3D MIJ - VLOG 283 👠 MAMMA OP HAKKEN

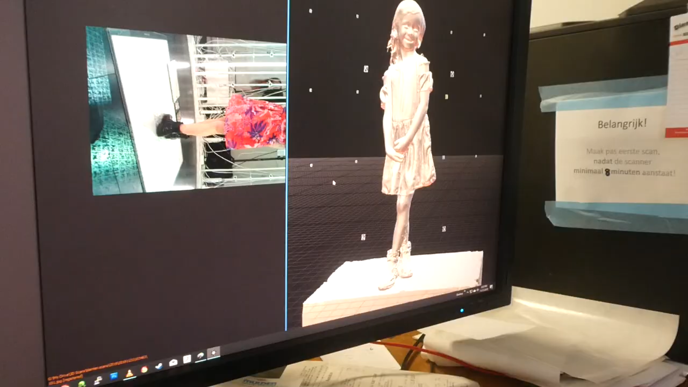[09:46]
Het is wel echt heel cool.
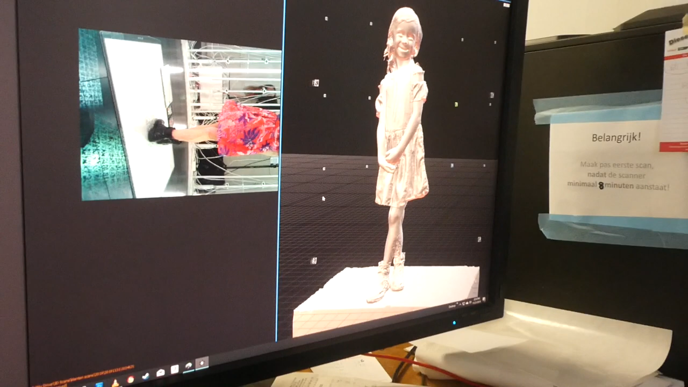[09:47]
Maar ik ben wit. En als ik wit ben, ben ik lelijk. Maar die andere beeldjes hebben toch ook gewoon kleur?
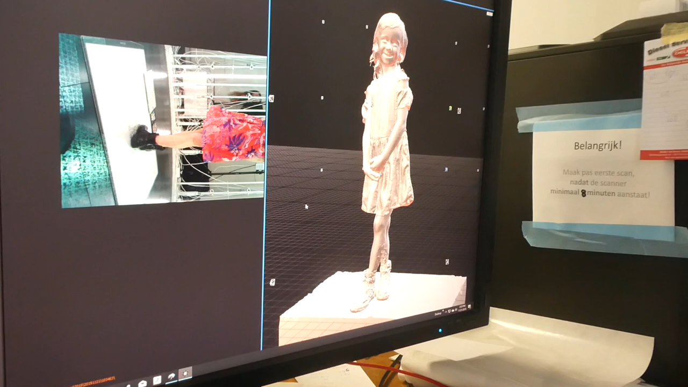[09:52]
Dit is gewoon de vorm van hoe je gaat worden. Het lijkt eigenlijk meer alsof je van zilver gemaakt bent, zo.